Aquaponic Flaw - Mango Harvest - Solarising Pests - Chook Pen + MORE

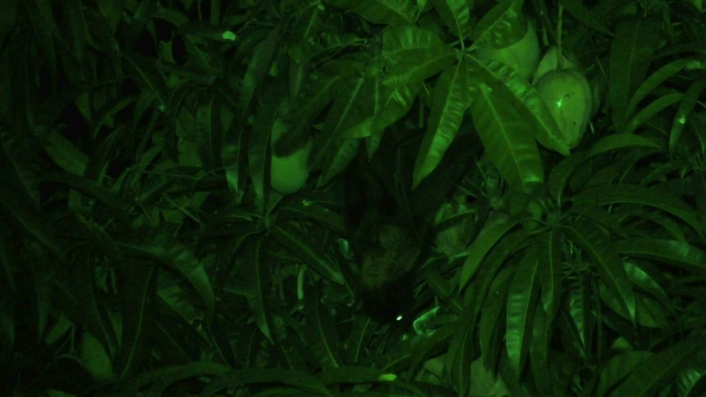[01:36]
action last night having a bit of a munch on some of these mangoes he was just sitting up